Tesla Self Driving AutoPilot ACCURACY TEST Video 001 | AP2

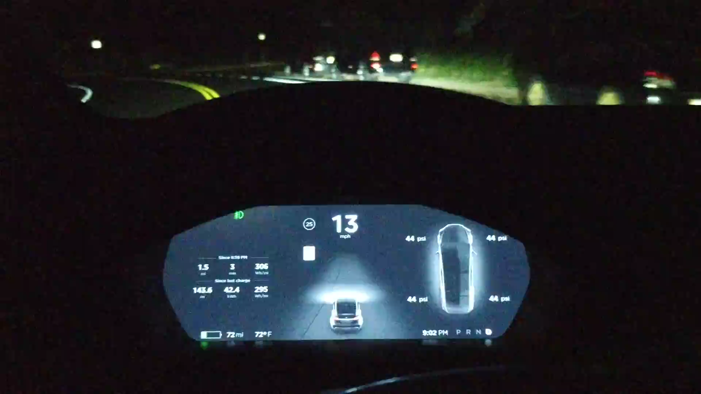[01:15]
let me engage it I've had it engaged on the road before maybe it's because it's at
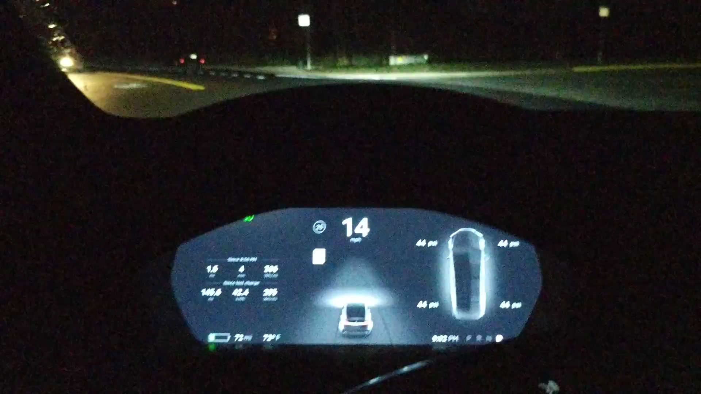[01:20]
night
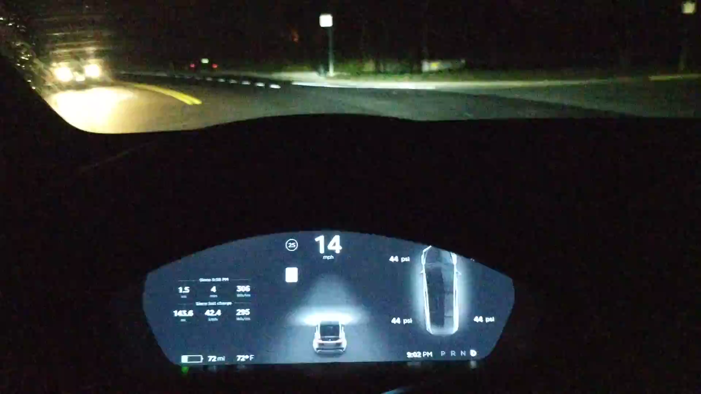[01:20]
well you can see it's not it's
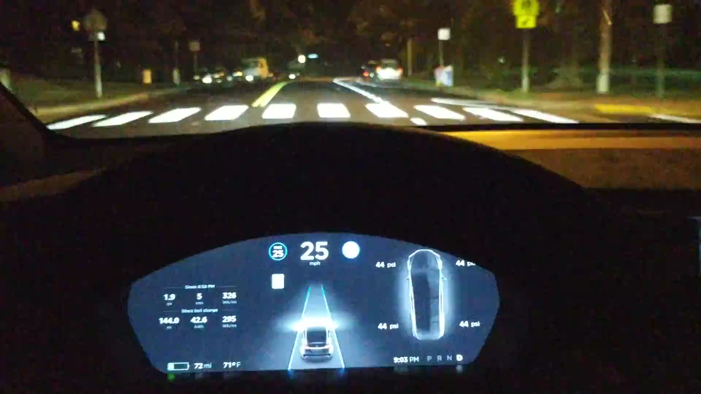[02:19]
speed although right now it's pretty good it's just that initial section well it was having trouble
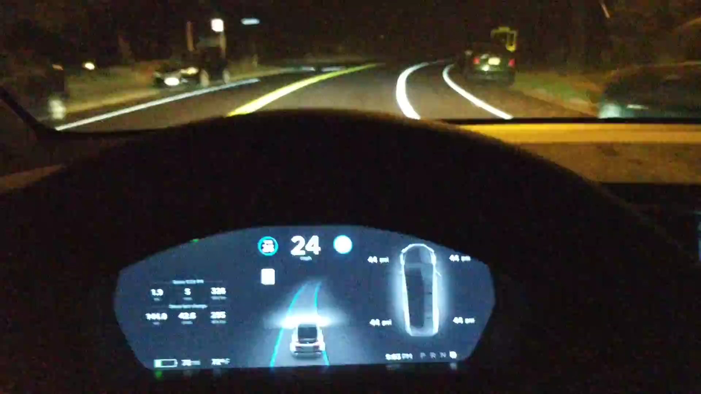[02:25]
with the initial section this is actually not so bad when I
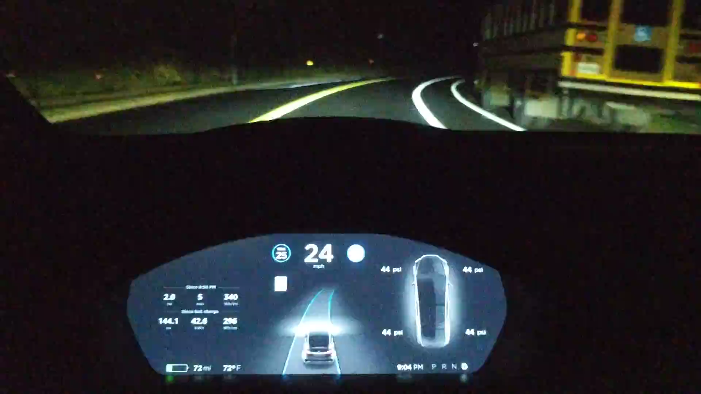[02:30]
was going the other direction the other day it was really having some trouble but right now it's doing a pretty good job and we're getting close to the end of the section that we're going
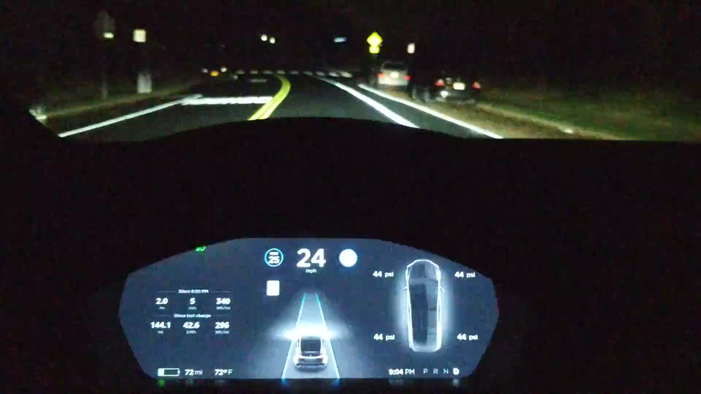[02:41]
to be doing and I think that's it for now once I get through this intersection I'm going to turn it
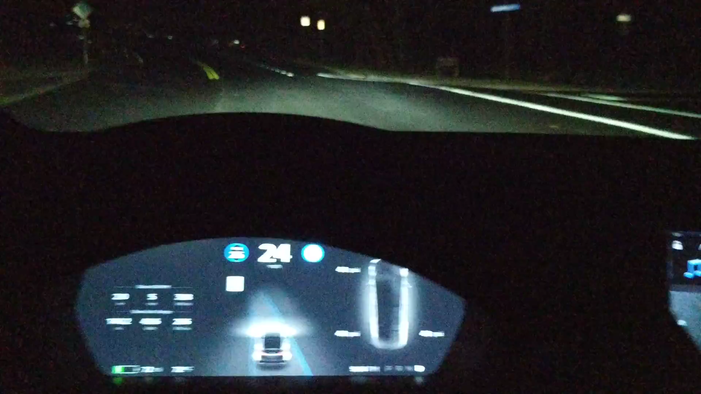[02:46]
off
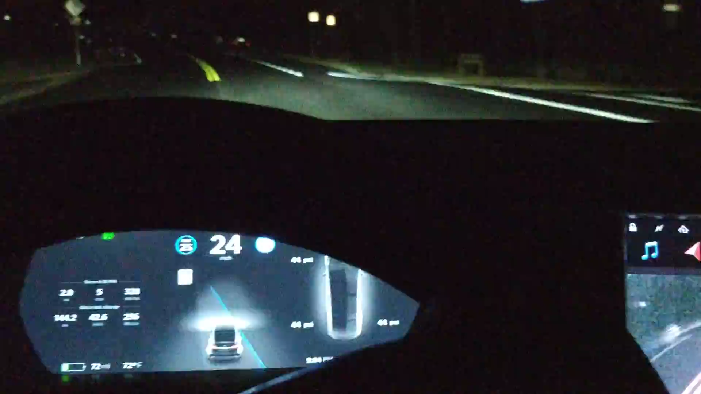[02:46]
well look at that that was not good all right that's it for video number one